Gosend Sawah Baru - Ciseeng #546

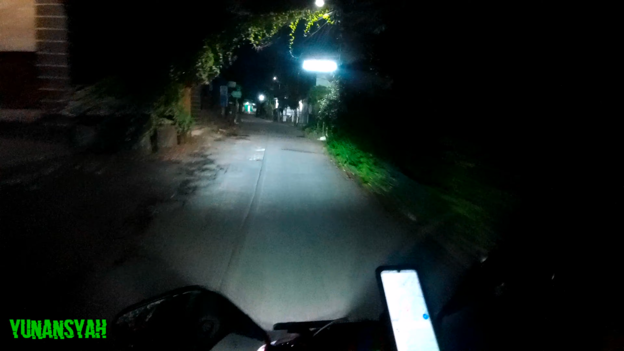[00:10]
Ini kita di Vila Mutiara Ini tuh ada gosen, kelihatan gak? Ada gosen kita mau Eh tenang dulu, ini kita di daerah mana nih? Kita di daerah komplek Vila Mutiara Sawah Lama Ciputat,
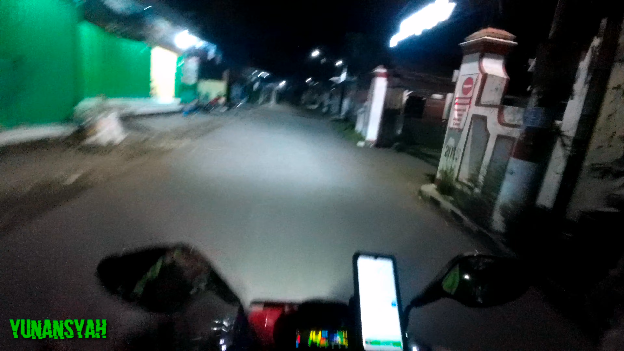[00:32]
jadi ini daerah belakang-belakangnya Bintaro Exchange ya Nah, kita mau antar barang ini ke daerah Ciseeng Pak
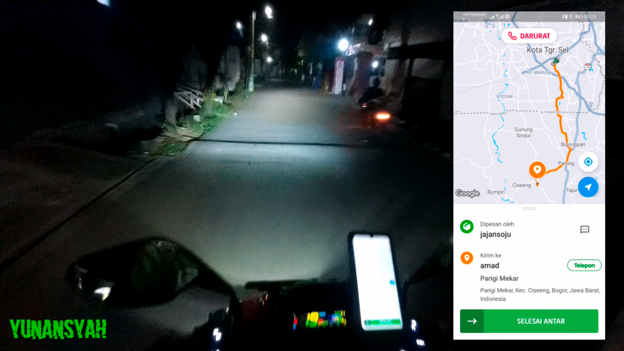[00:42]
Hargonya lumayan Pak, jadi kita mau ke Ciseeng Jadi kalau lihat jalannya ini Daerah Parigi Mekar,
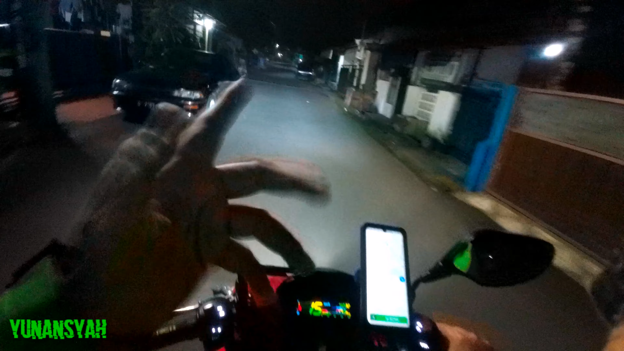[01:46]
nanti kalau Udah deket-deket sana lah ya Gue on cam lagi ya Kalau perjalanannya ya Pasti ya gue ke arah Parung lah Nggak terlalu Ada Suatu hal yang Spesial lah Sama aja gitu ya Kalau kita mau ke arah Bogor gitu kan Lewat Parung Kayak begitu Oke, nanti gue lanjut ya videonya ya
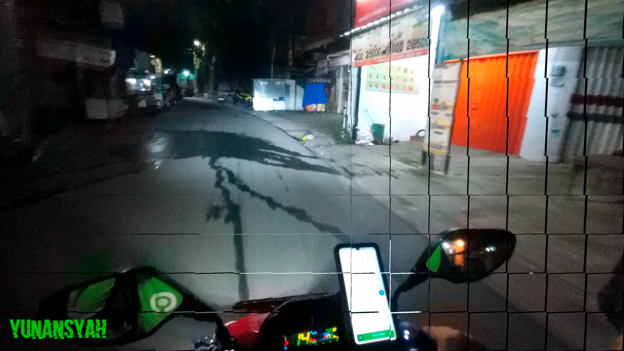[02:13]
Nah, kita sudah di daerah Ciseeng Jadi
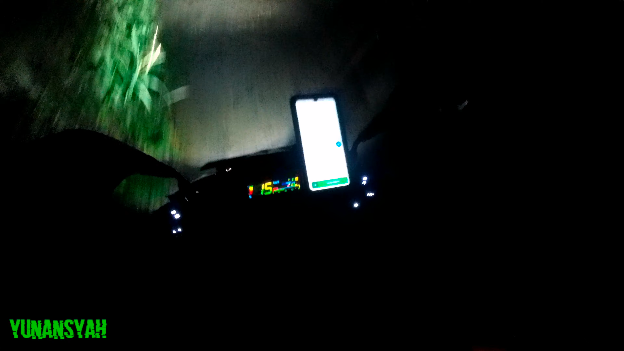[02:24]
posisinya itu di deket pasar Ciseeng Ini gue ikutin peta aja nih
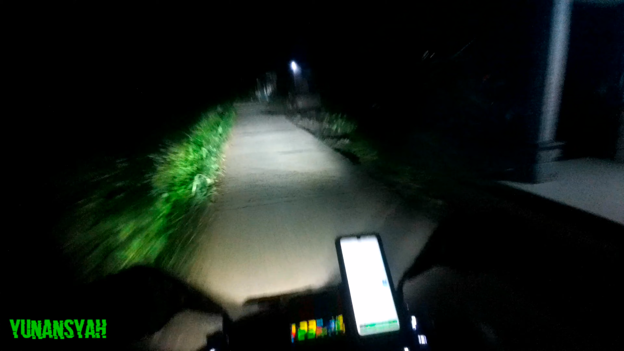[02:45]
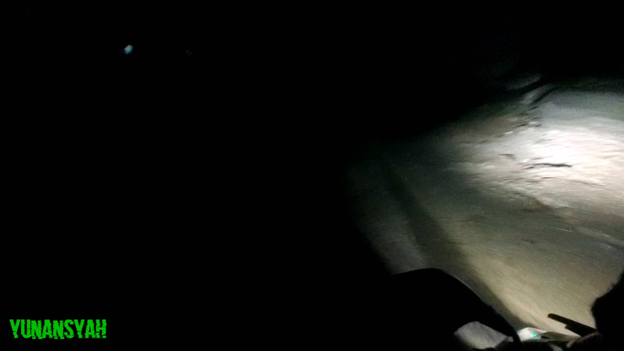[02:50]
Ini giri Jadi gue udah dari tadi keluar masuk kampung ya Ya karena emang
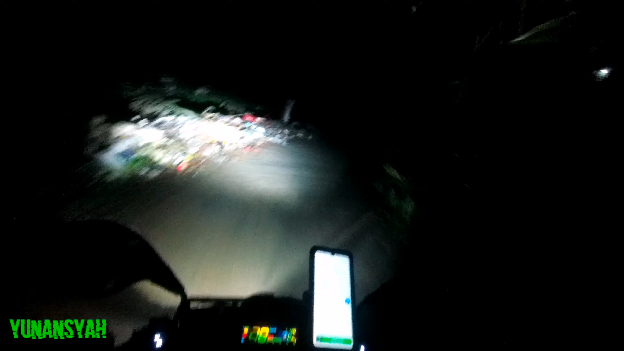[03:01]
Dikasih jalannya ya Jalan-jalan kecil Jangan lantar gue baliknya ya lewat Jalan ketiga
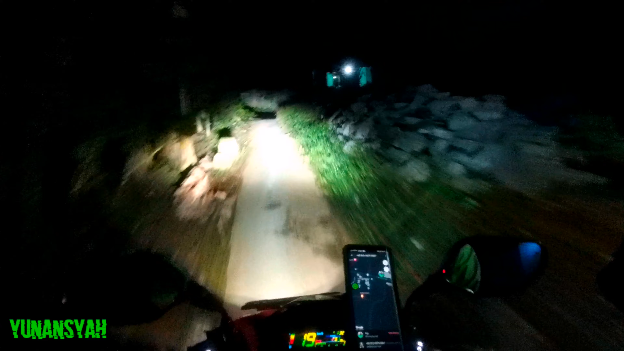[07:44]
kita lewatin jalan stop up oh mantep si hutan cuy kanan kiri hahaha jalan setapak ini ke kiri oke